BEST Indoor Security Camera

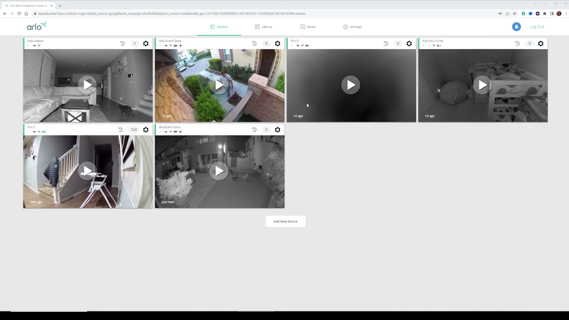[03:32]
This is the ability for you to check your cameras on a web browser. So in addition to viewing it from the app, you can also check it from the web. Ring and Arlo are going to allow you to do that.
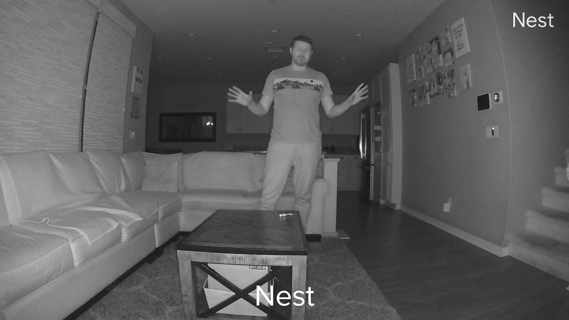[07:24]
I just hope I don't run into any furniture, but that's what it looks like from 10 feet away. I feel where the camera is right here. Now we're gonna back all the way up here. So now you can see me at 25 feet away. I'm gonna show you guys if I'm walking over here or anything like that. But that is what the camera looks like from 10 feet to 25 feet. Let's take a look at the next camera. All right, now we're taking a look at the ring camera. So this is what it looks like at nighttime.
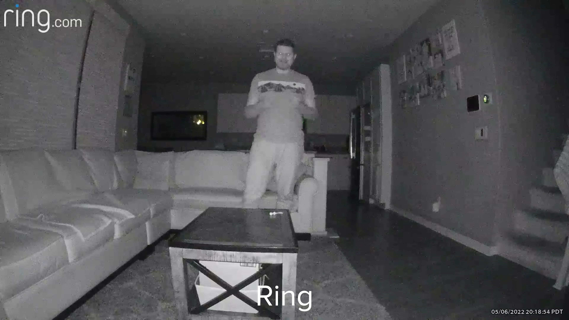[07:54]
Here at the standard 10 feet, it goes back all the way up. We're gonna go all the way back here to 25 feet away. This is what it looks like at 25 feet away with this camera. Here at audio too if you want to. Obviously not the best on this one. But this is what the ring camera looks like at night. Let's go ahead and take a look at the last camera. Okay, we are testing out the last camera here. So we have got the Arlo camera.
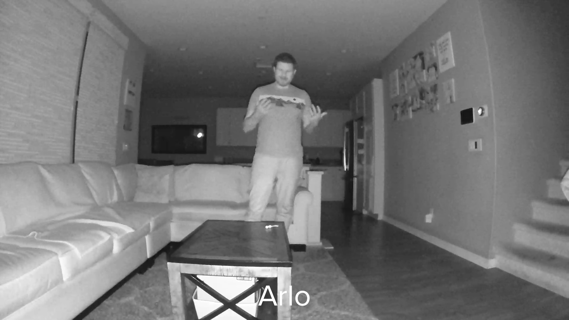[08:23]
This is what it looks like 10 feet away. Let's back all the way up here. We're gonna go back to 25 feet. So here we are 25 feet away.
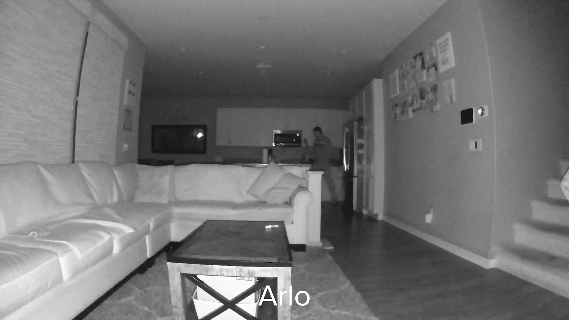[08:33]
How well are you able to see me on the Arlo camera at 25 feet away? So that is what it looks like. Let me come back up here to 10 feet just to give you guys another look. This is at 10 feet away. All right, what'd you guys think of the demos?